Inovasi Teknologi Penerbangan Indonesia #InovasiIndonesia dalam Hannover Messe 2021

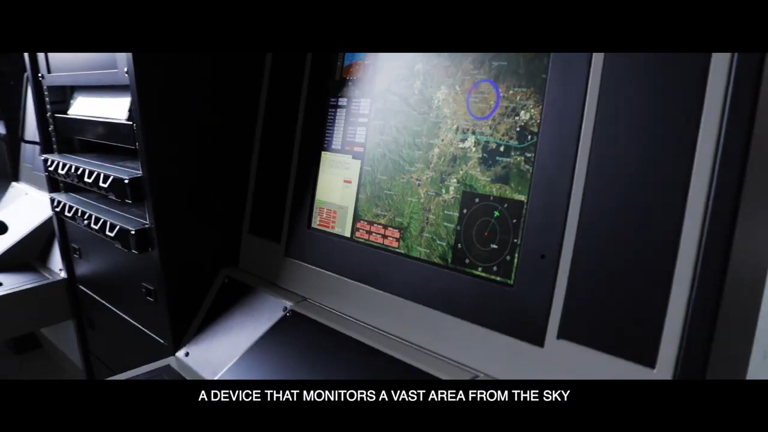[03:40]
A device that monitors a vast area from the sky. To safeguard the most remote corner in Indonesia.